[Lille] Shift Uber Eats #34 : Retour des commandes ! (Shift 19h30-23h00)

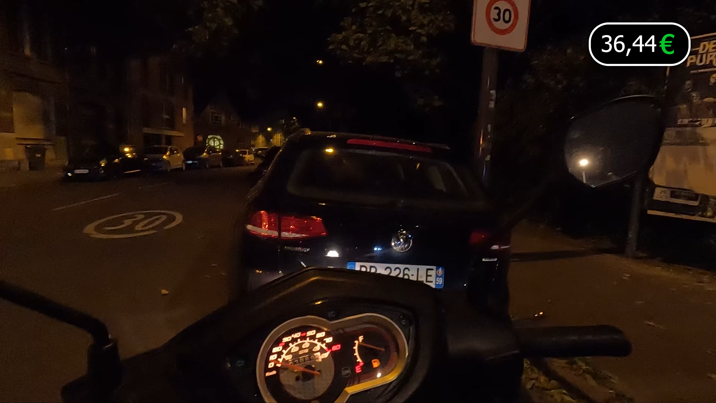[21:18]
C'est parfait. j'ai vu un petit délai. Je ne vais pas passer. On va regarder la ligne de jeu. J'ai vu un petit délai. J'ai vu un petit délai. Bon, les feux sont pas synchros donc malheureusement, on n'ira pas aussi vite, mais bon.